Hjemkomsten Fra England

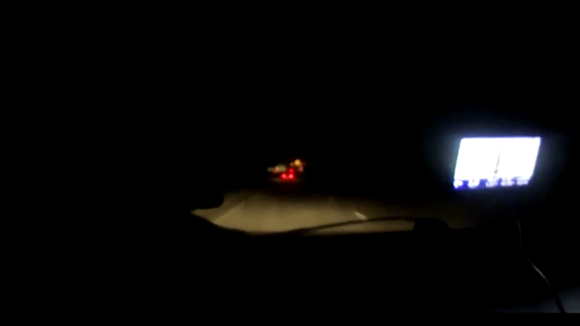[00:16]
Hvad har de tændt light on? Can you please turn some light on there, because I can't see fuck all. Oh, hello. Som I kan se her, så har vi cirka en time og 20 minutter ned til Dover, hvor vi skal med båden til Frankrig.
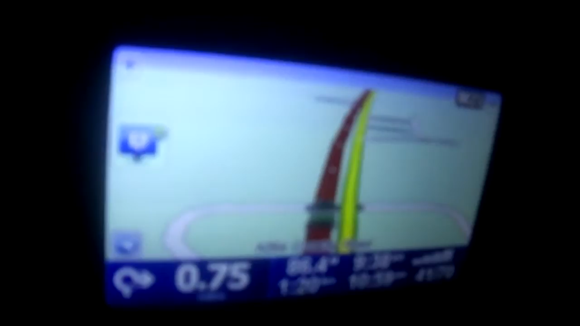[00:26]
What do you think about France, Dad? We stop doing that, Dad!
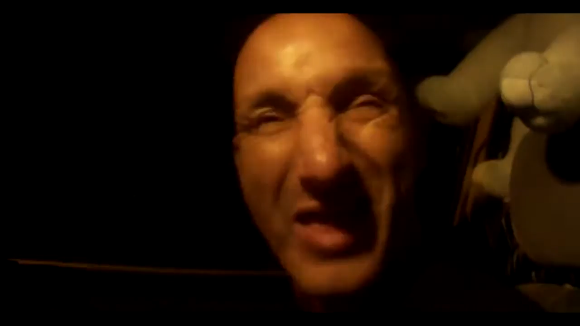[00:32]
Hvorfor råber mig for helvede? Jeg råber ikke, jeg siger bare, lad være med det der pis der. Hvad synes du om Frankrig? Yeah. Nå, okay, fair nok. Jamen, jeg tror, jeg tuner ind igen, når vi er nede mod Dover.
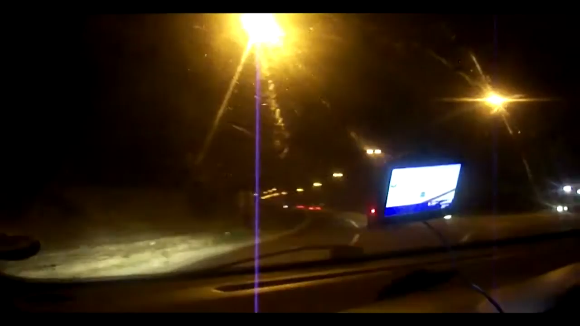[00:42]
Så peace! Ja, så er vi ankommet til Dover, og vi er lige ved at fylde noget benzin op, fordi vores bil er lidt fucked.
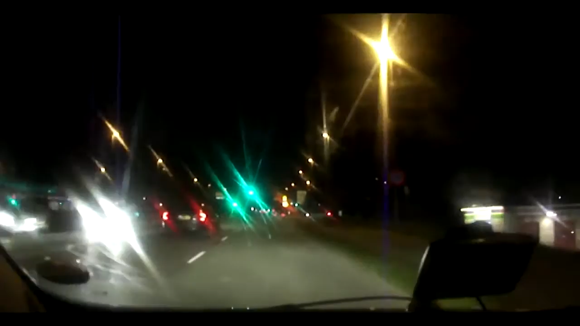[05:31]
så jeg vil nok næsten slutte videoen her, fordi nu skal jeg hen og sige hej til min mor, hvis hun stadigvæk er i live. Og lige inden jeg fortsætter, så ligger der faktisk en McDonald's op på den vej der, bare lige sådan, at jeg husker det mentalt.
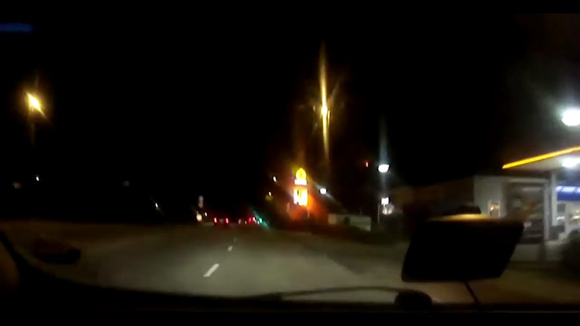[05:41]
Og vi har sgu også en tankstation her, jeg lige skal huske på, det er sgu da dejligt. Jeg har stadigvæk min far her, som jeg ved ikke rigtig, om I kan se ham, der er rigtig, rigtig mørk. Hi Dad, how are you? Hi, oh! Yeah.